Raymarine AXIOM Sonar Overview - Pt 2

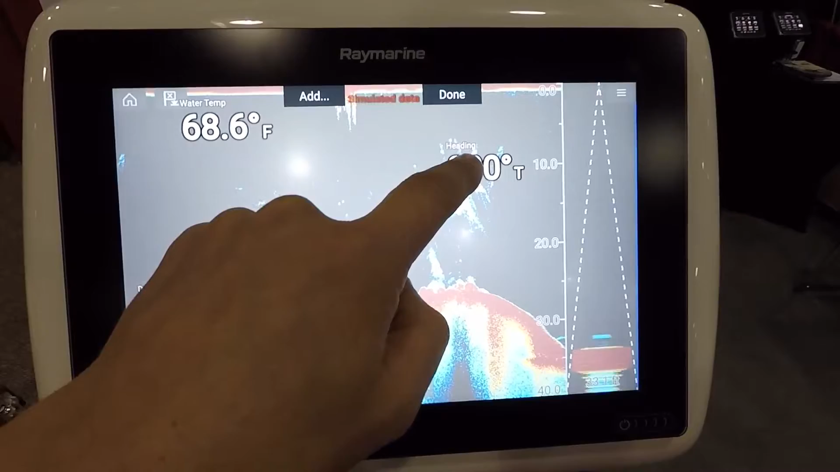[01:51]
On screen: water 68.6°F
press it we can go to resize and then select the size
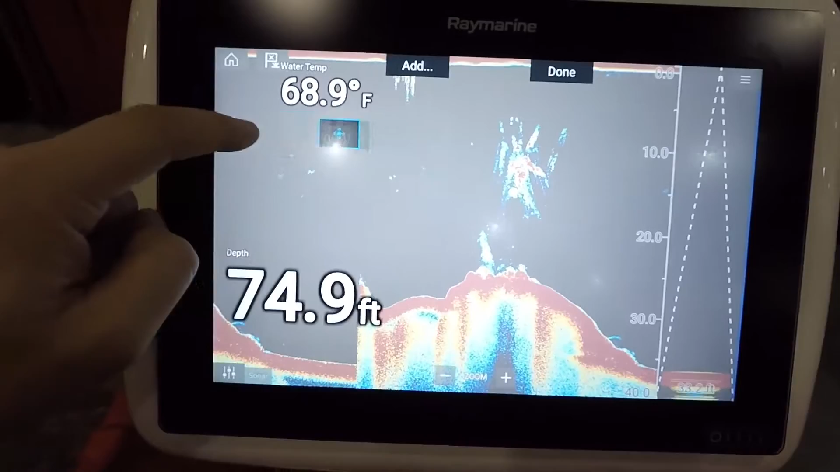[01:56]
On screen: depth 74.9 ft, water 68.9°F
and just set that up however you
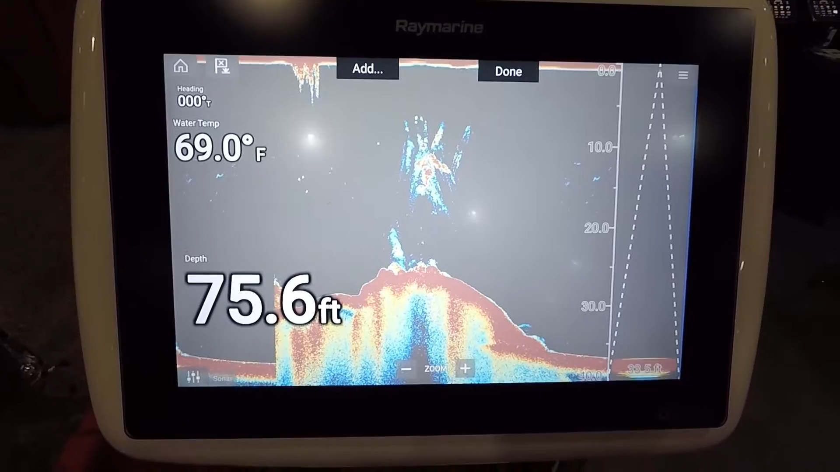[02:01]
On screen: depth 75.6 ft, water 69.0°F
like so that made this system really really easy to use when you've done that just hit done and
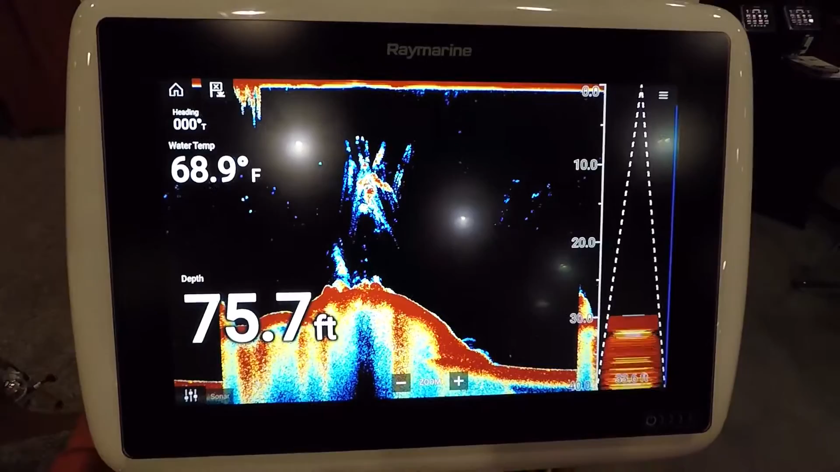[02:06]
On screen: depth 75.7 ft, water 68.9°F
then you're back to your main screen there so this is all chirp sonar and you can see how detailed it it is
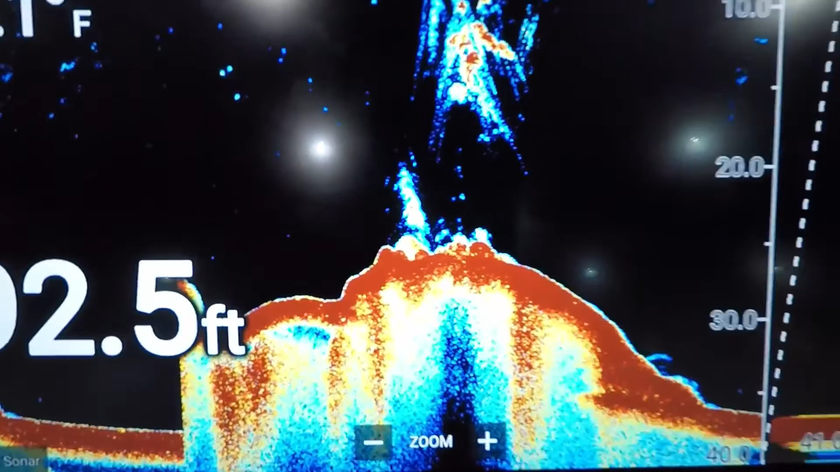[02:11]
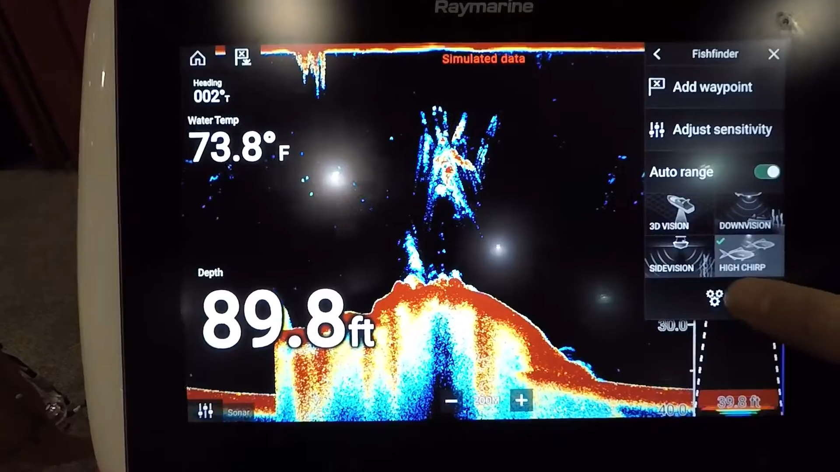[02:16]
On screen: depth 89.8 ft, water 73.8°F
the only thing I found that was missing that I'd really like to see is a traditional background it's found on the Lowrance
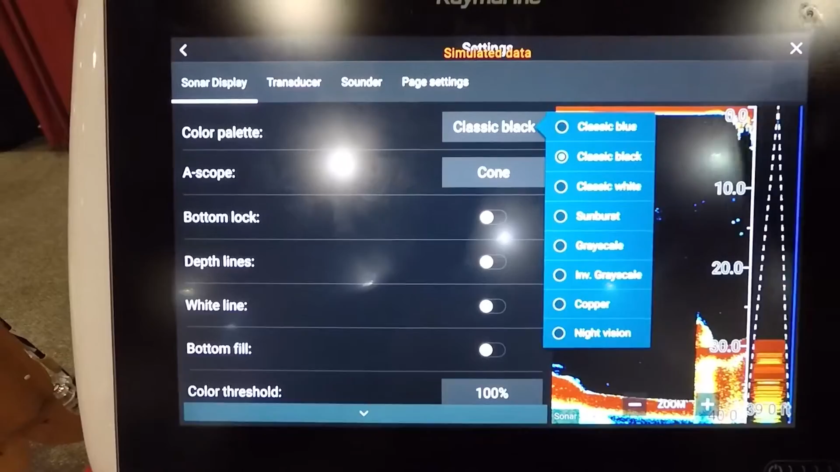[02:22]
products where the it's a white background with the typical
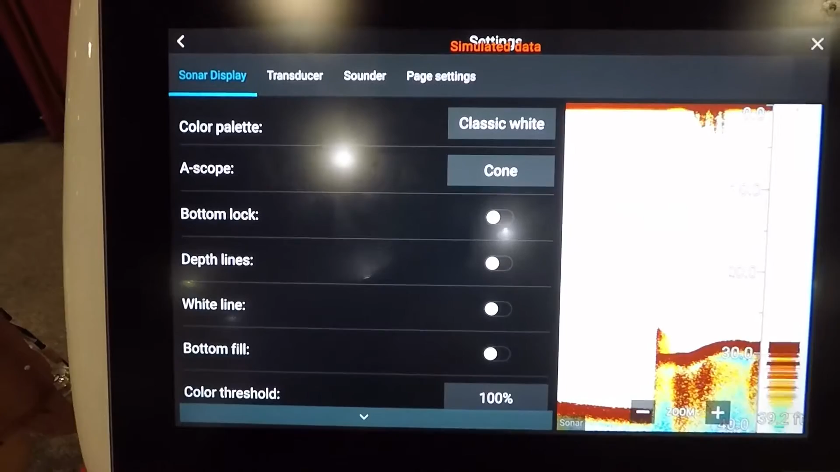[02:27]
Lowrance coloring I think that would be definitely beneficial to have on these units as Hummingbird has it
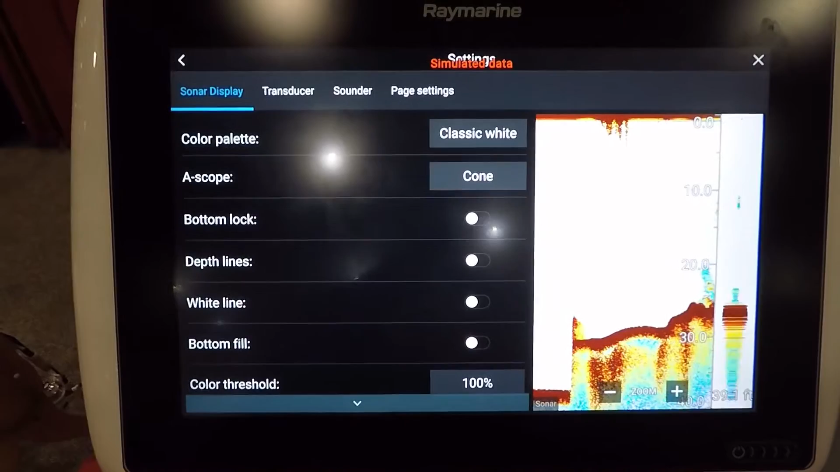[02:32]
and Garmin as well and it seems to be kind of the standard color palette that most inland
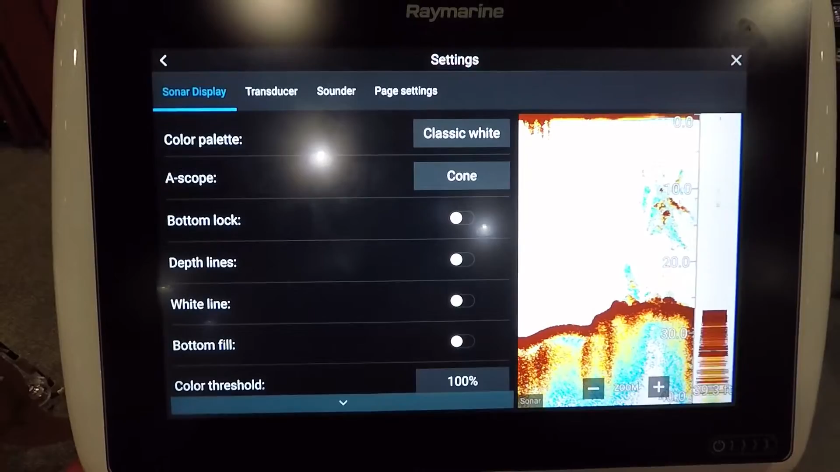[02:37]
fishermen use now in the top left corner we've got this waypoint button right here we can mark
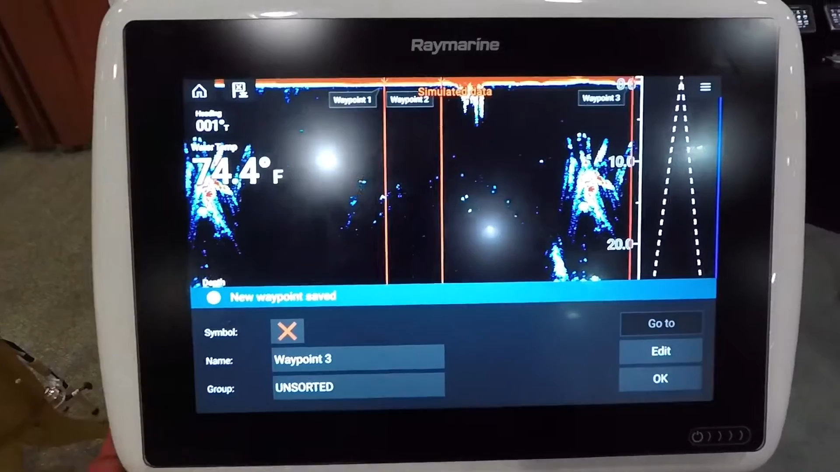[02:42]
On screen: water 74.4°F
waypoints brings up our little menu here to go ahead and change the symbol to whatever we want
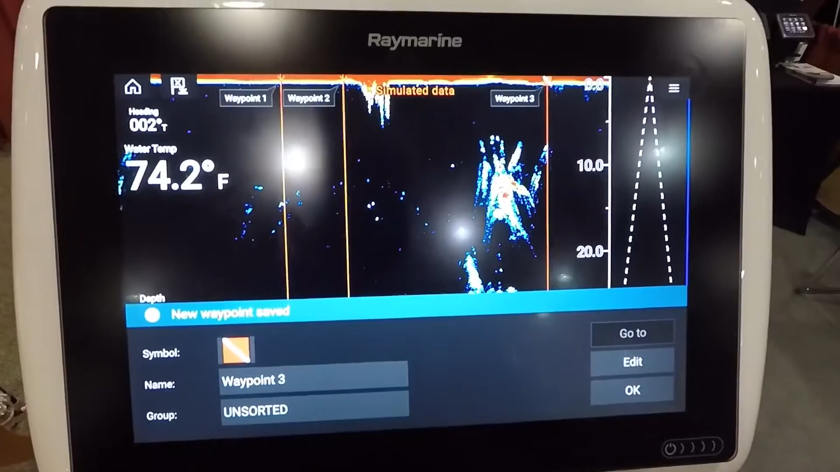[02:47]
On screen: water 74.2°F
so that's nice and quick access on all the different pages that you have
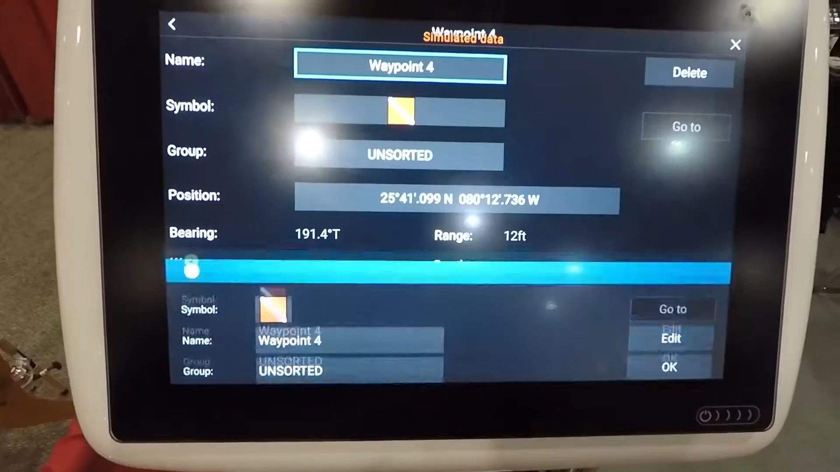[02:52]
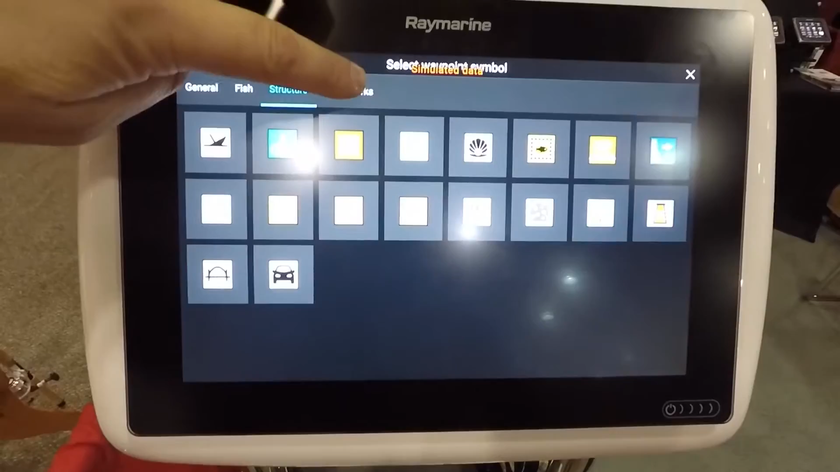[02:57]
as you can see there's quite a few icons to select from there so the side
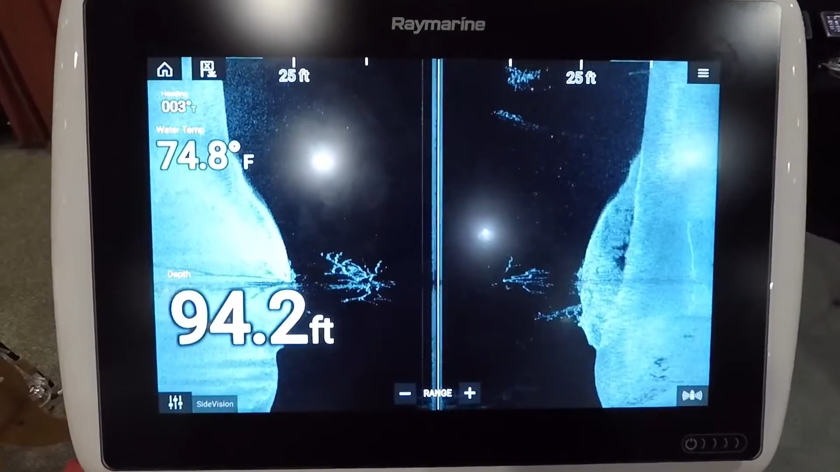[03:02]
On screen: depth 94.2 ft, water 74.8°F
vision on these units is chirp it's wide spectrum chirp and it's very very clear very
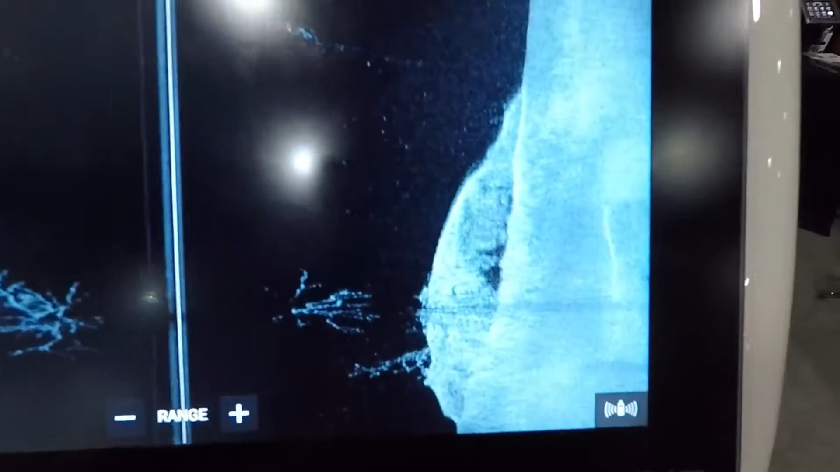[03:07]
image of bottom detail down
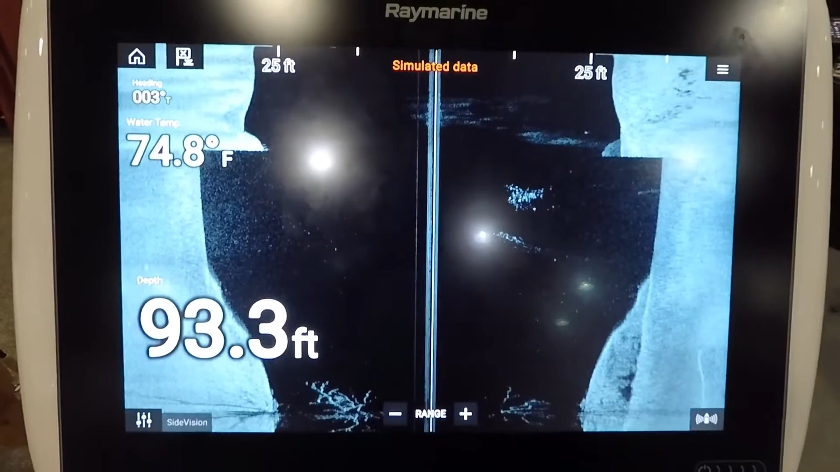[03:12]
On screen: depth 93.3 ft, water 74.8°F
in the bottom right corner here we have this button which will
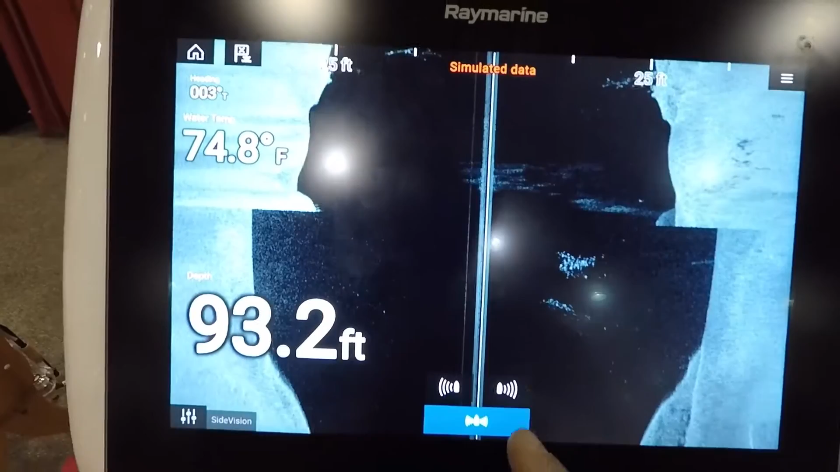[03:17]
On screen: depth 93.2 ft, water 74.8°F
allow us to quickly select what we want to view we can do right only left only or
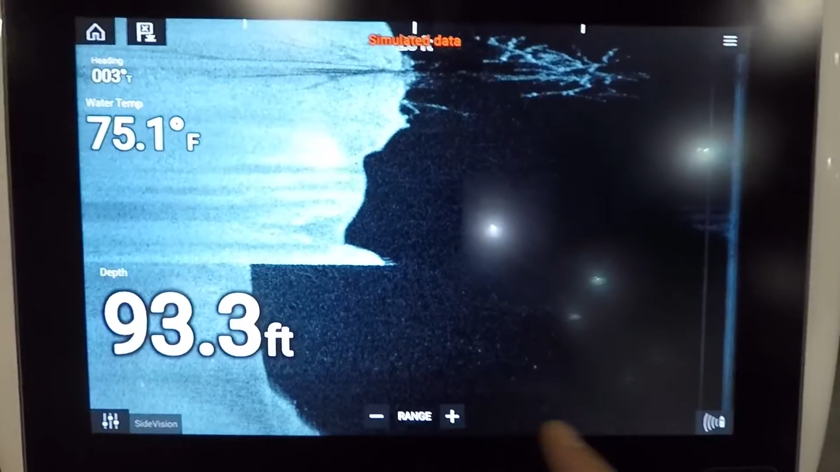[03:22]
On screen: depth 93.3 ft, water 75.1°F
then just our left and right at the same time
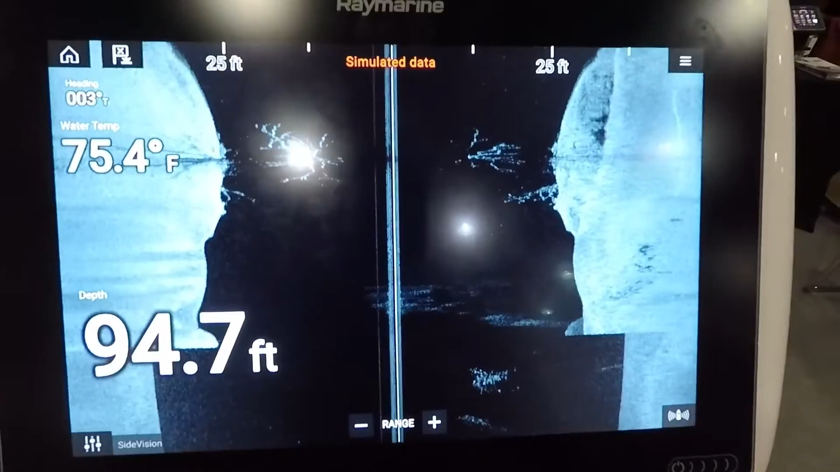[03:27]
On screen: depth 94.7 ft, water 75.4°F
and again just like all the other menus we've got our setting adjustment from that menu in the